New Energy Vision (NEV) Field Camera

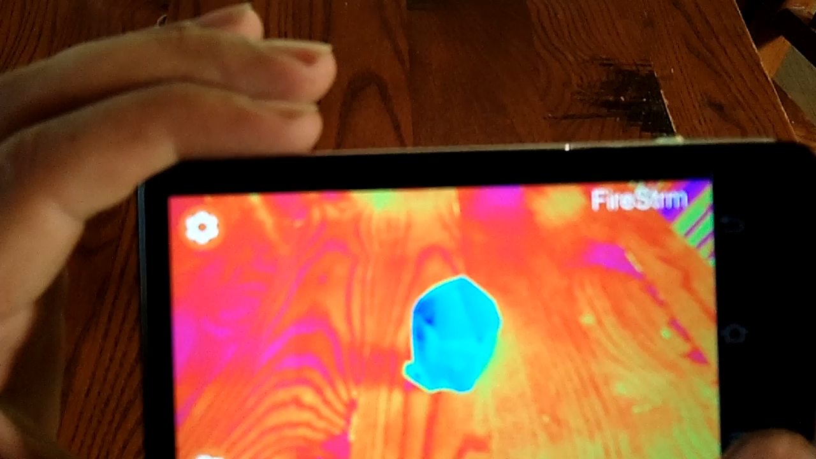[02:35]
firestorm which is very good at actually showing up
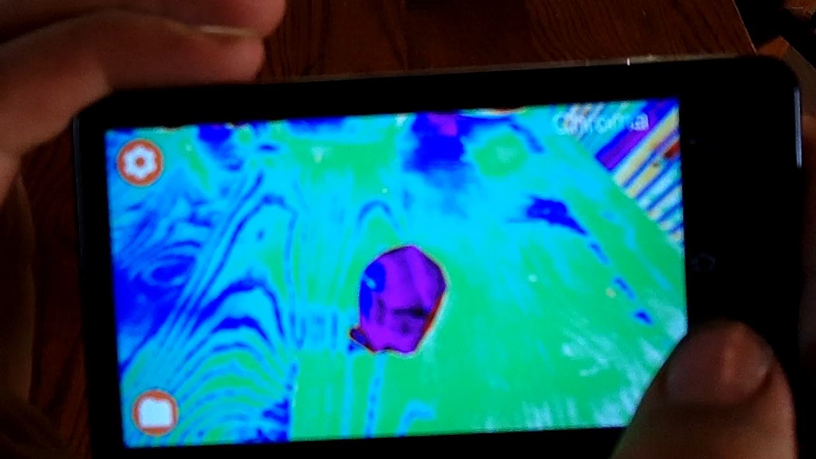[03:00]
and chroma again pretty much same as neon